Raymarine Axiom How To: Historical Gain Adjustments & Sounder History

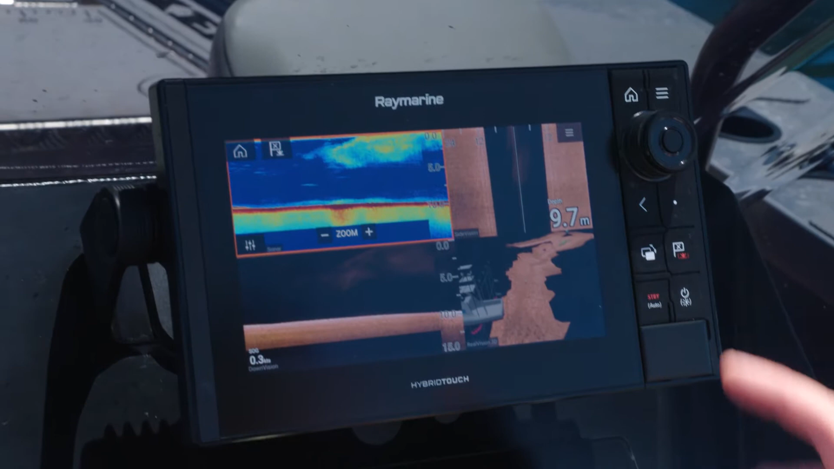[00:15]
On the sounder side, you just hold your finger on the screen and menu pops up.
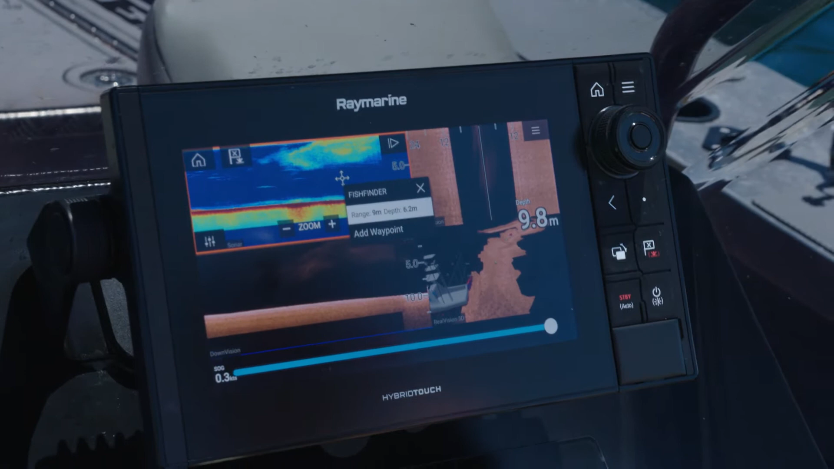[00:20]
I hit the X to close the add waypoint dialog.
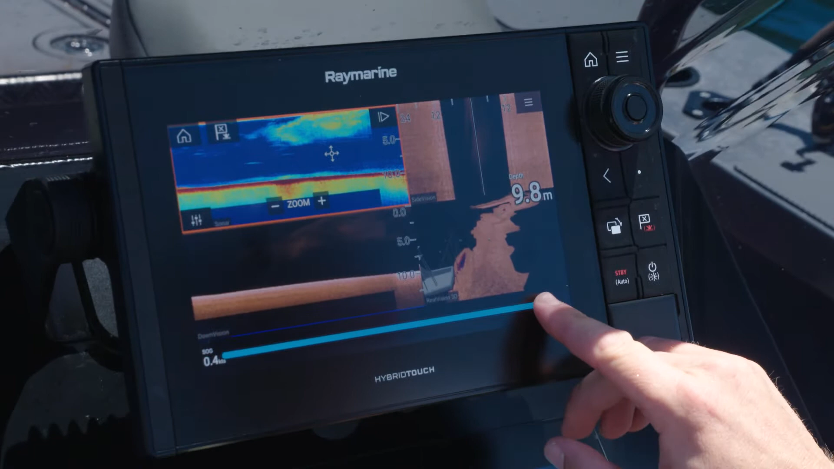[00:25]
On screen: depth 9.8 m
I scroll back with the little scroll bar down the boom and you can see every side is moving, every sound is moving.
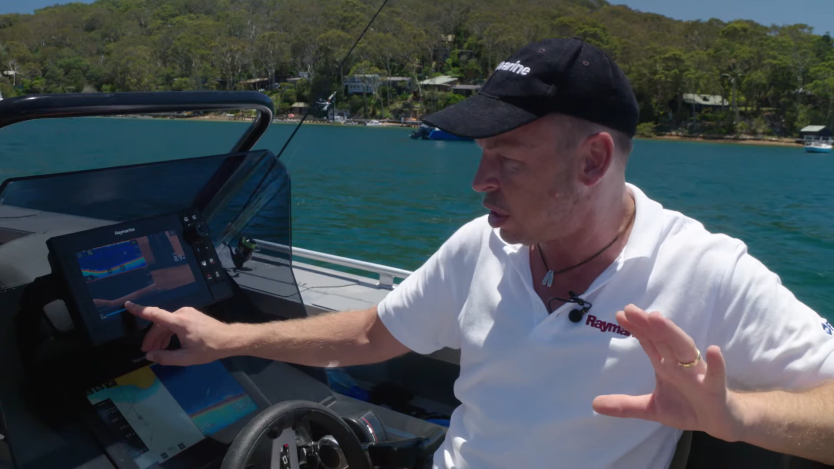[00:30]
I go back to where I found that really cool bit of structure
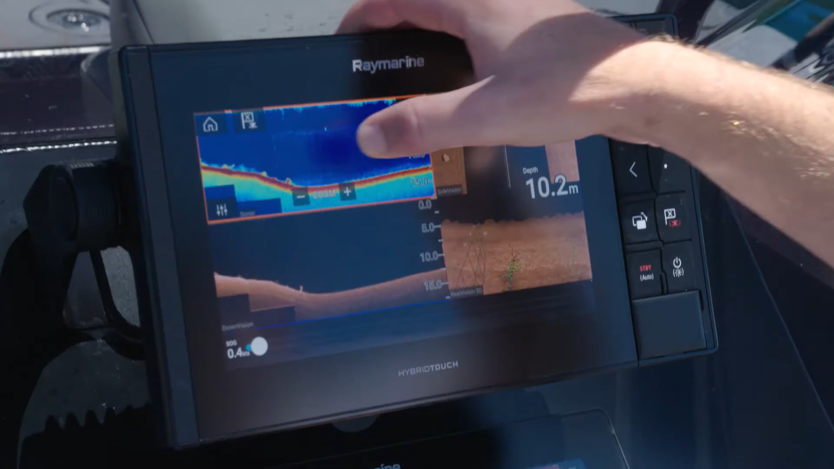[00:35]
On screen: depth 10.2 m
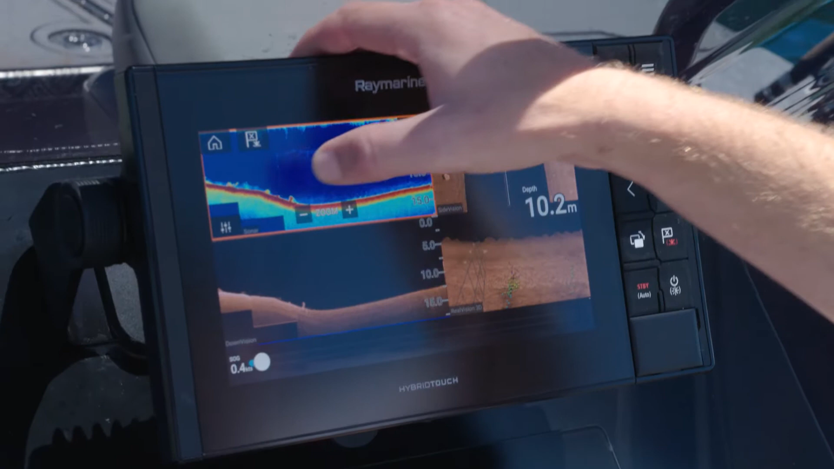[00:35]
On screen: depth 10.2 m
and I can hold my finger on it,
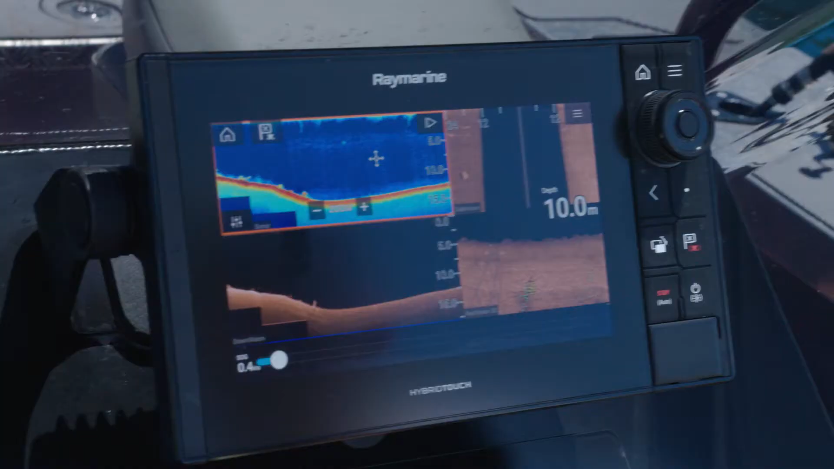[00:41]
On screen: depth 10.0 m
mark it as a waypoint or hit the gain tab and adjust the gain back there in the history.
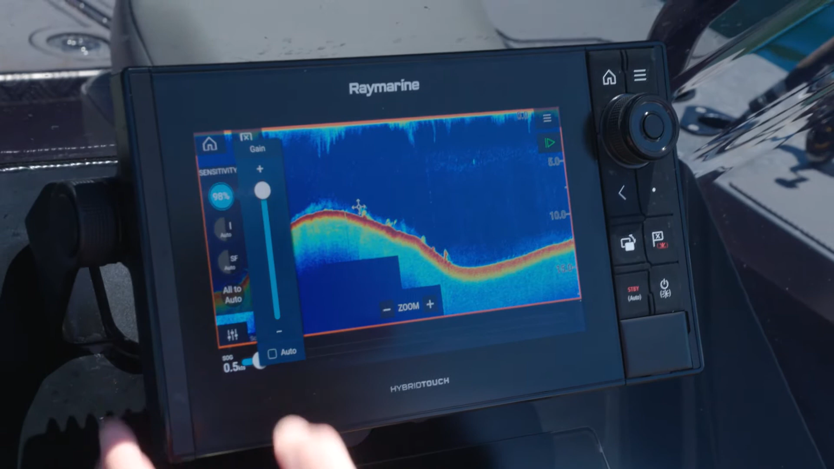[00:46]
You may have missed something with auto gain, you want to see what it looks like with your own manual scenes.